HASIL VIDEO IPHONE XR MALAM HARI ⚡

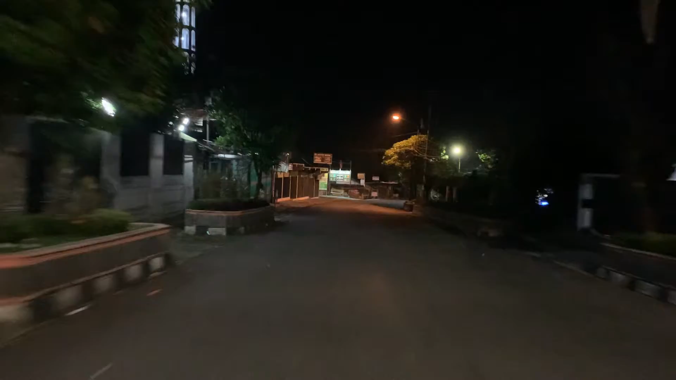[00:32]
ya Dikit-dikit ada noise nya Ya ini lagi perjalanan pulang ini bro Jadi untuk tes Pake video atau pake iPhone XR buat video Ini lumayan bagus ini ya Wah ini stabilizer kan Ini posisi 30 fps
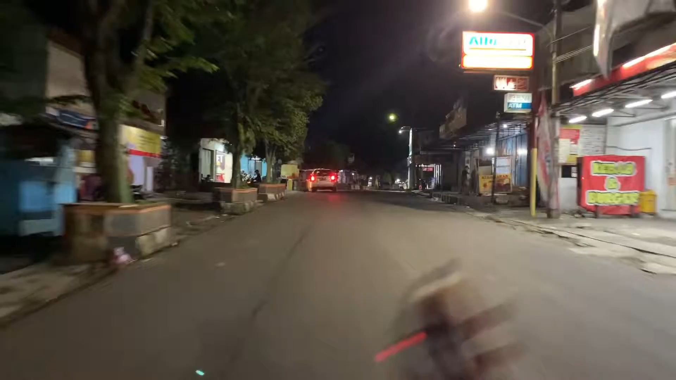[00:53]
Sebentar ini posisi 30 fps
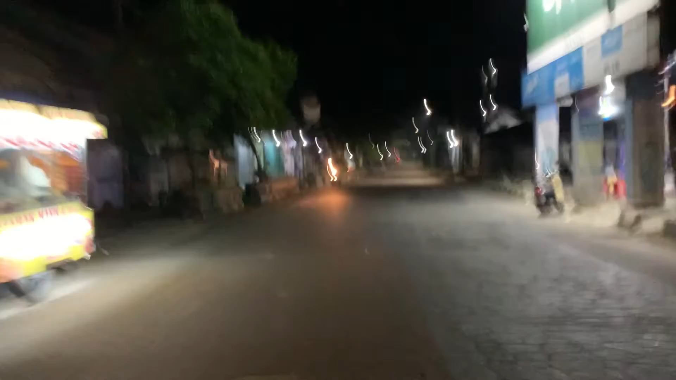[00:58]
Untuk video ya Gimana ini Kira-kira noise nya gak parah ya Untuk iPhone XR di malam hari Di kota tapi ya Kalau di desa ya mungkin Banyak noise nya Karena petang dedet Oke kita lanjut lagi perjalanan ya
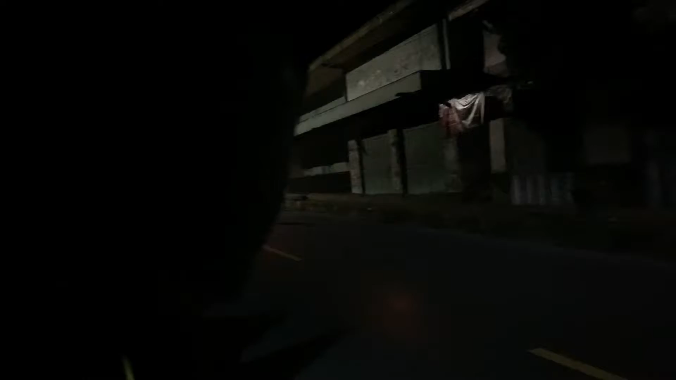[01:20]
Ya kalau ini settingan 60 fps ya Mungkin stabilizer
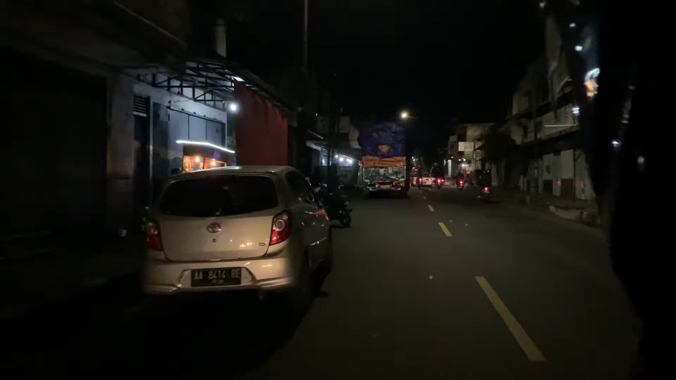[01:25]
nya agak nyus Atau lebih halus Kalau 60 fps
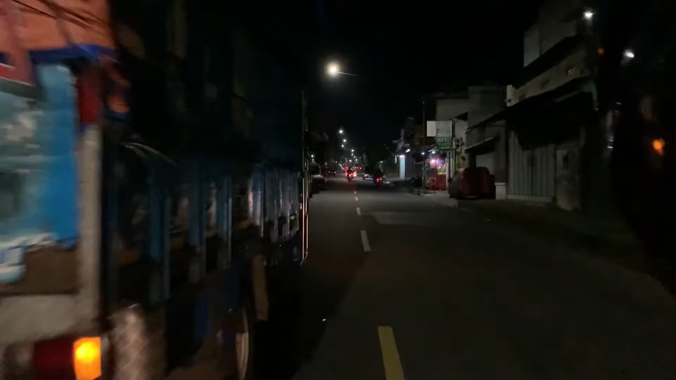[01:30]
Jadi bagaimana bro Kira-kira mantap gak ini Khusus iPhone XR di malam hari Gimana ini Ini enak kan untuk Untuk hasil videonya
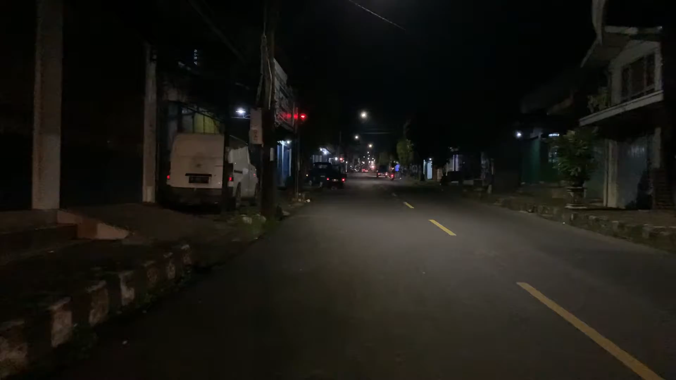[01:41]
Noise nya gak parah Ya jadi masih kelihatan oke Ya seperti ini bro Hasilnya Ini sedang Perjalanan pulang ini Pulang ini ya Nah ini Ada motornya kita jauh Masih
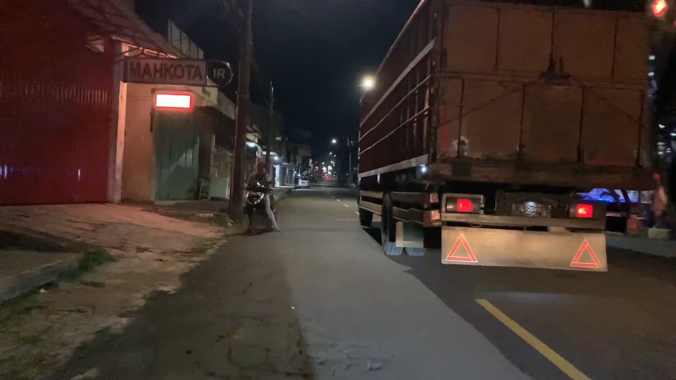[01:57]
jelas gitu bro Ini motornya kita pelatih juga
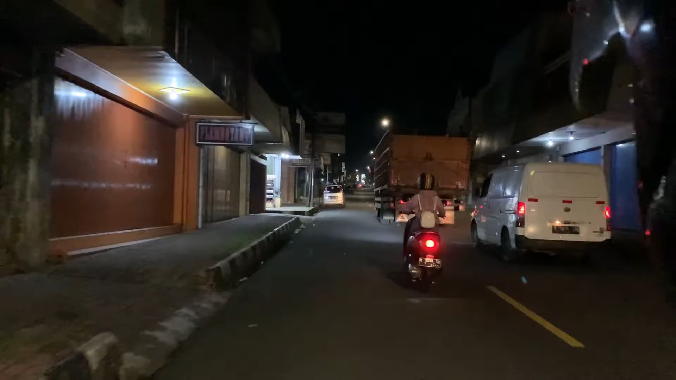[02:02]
Lagi ada mbak-mbaknya gitu ya Ya ini posisi Kalau padam atau Parah Ya istilahnya petang dedet Ini memang noise nya Katon Ya kelihatan Tapi gak parah Jadi untuk iPhone XR ini Terbilang Menurut saya Oke bro Masih rekomendasi Buat Video-video Pada malam